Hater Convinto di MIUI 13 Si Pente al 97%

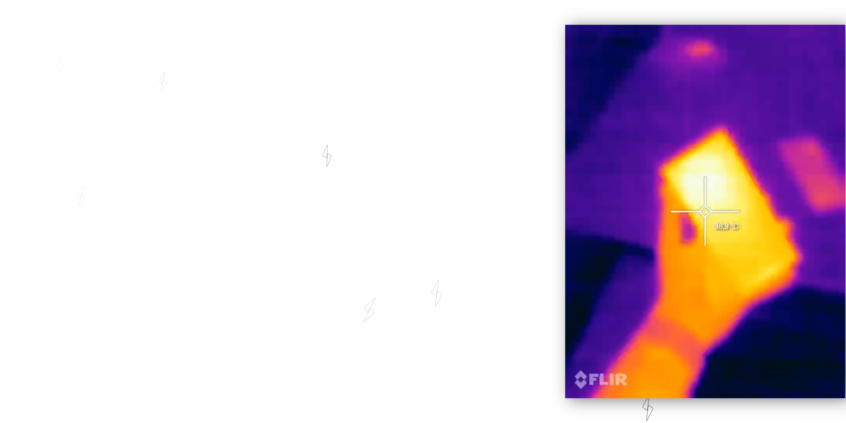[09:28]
si arriva mai a superare i 40 gradi con giochi anche pesanti in questo periodo estivo dove sto sudando
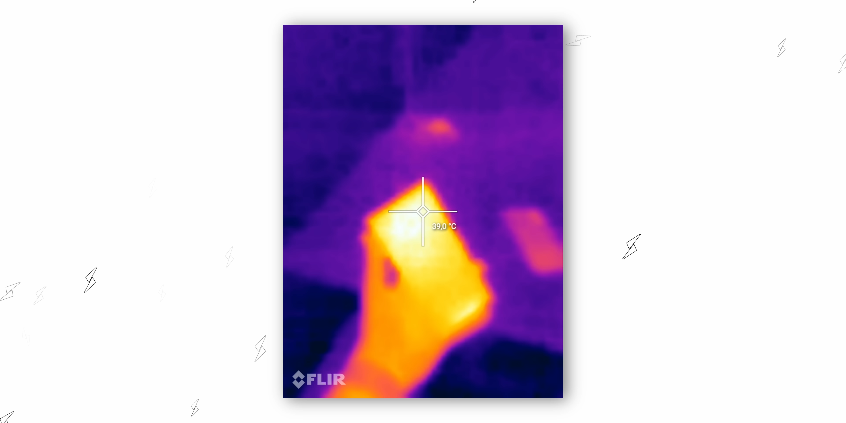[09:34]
anche solo in questo momento però prestazioni ottime